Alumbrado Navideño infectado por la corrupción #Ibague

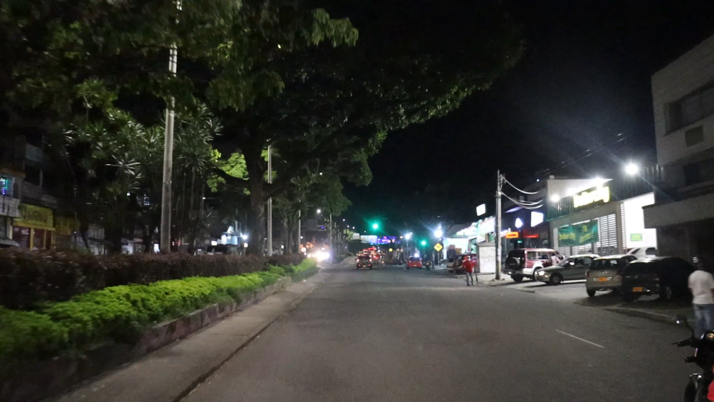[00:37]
Recorrimos una parte de la carrera quinta, entre la 80 hasta la 15, esperando encontrar estos alumbrados navideños que decoraban esta importante avenida de la ciudad.
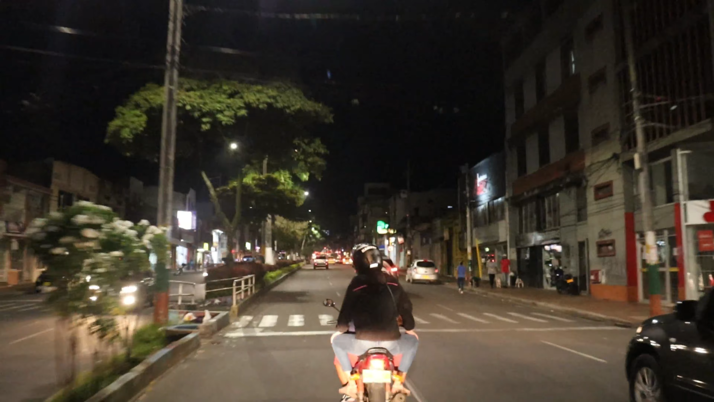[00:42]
Pero sean ustedes testigos y dejen su comentario.
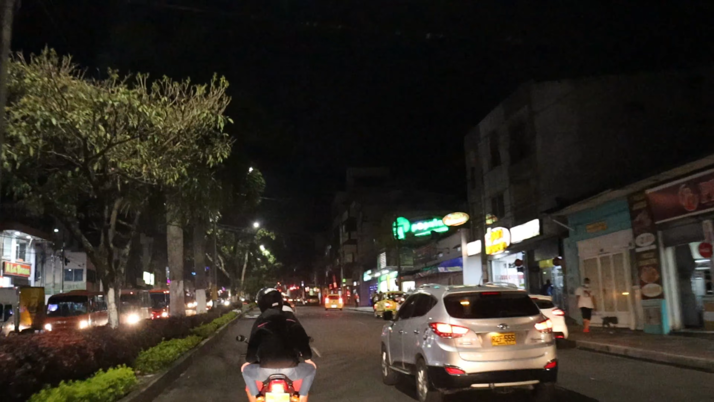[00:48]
Bueno, mi gente, ¿qué tal? ¿Cómo están? Como pueden ver acá, ven cómo quedó, ¿no? ¿Cómo brilla?